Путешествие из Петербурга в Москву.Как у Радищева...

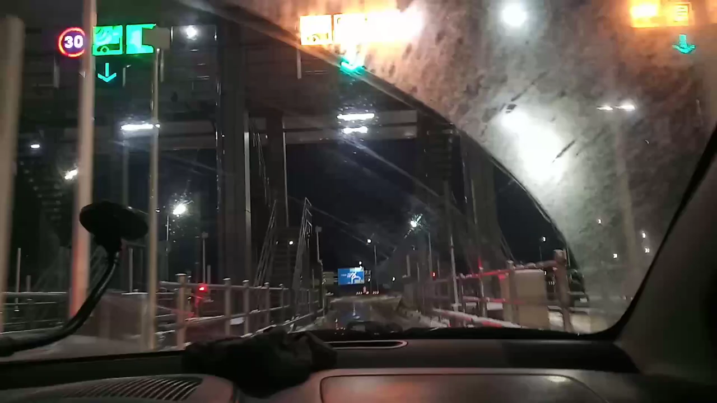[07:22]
Так, ну кто еще не видел платных дорог? Через 500 метров к съезду. Верните направо, а затем поверните
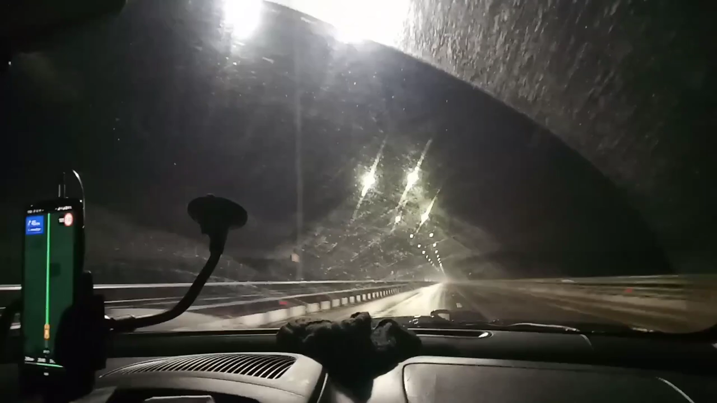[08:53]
Тут ограничение до 130 километров. И освещено все. Не сесть не хочу, называется.
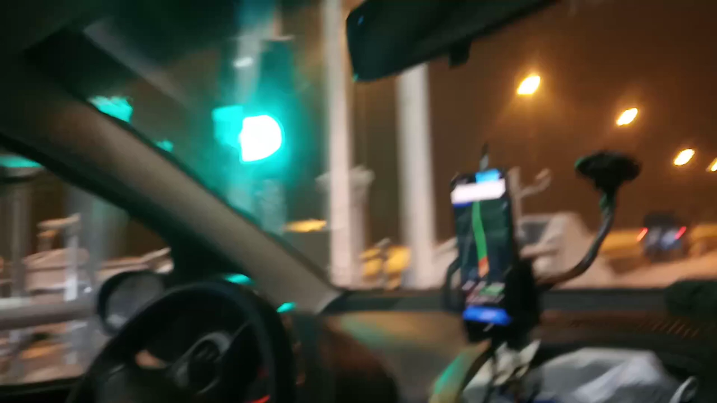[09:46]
70 рублей. 170 рублей. А сколько за километров? 50 километров.
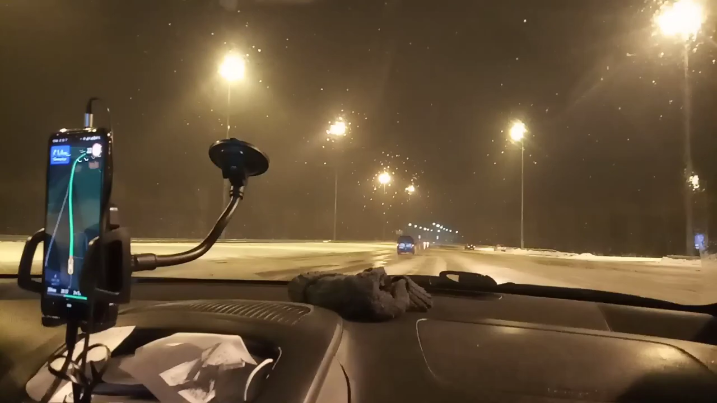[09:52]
50 километров. А тут снег шел.